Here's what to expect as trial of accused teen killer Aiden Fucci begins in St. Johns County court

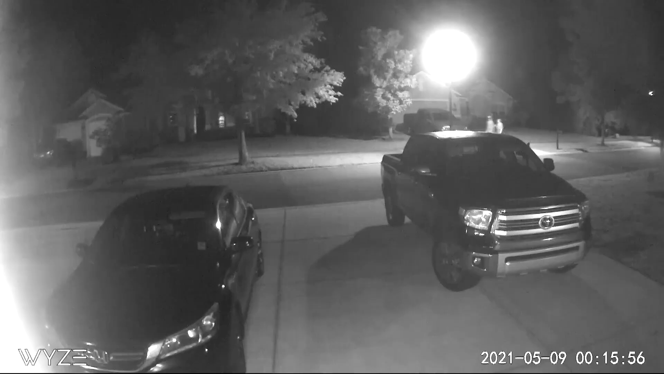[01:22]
Surveillance video shows who investigators believe are Bailey and a boy walking through the neighborhood after 1 a.m. Bailey never returned home.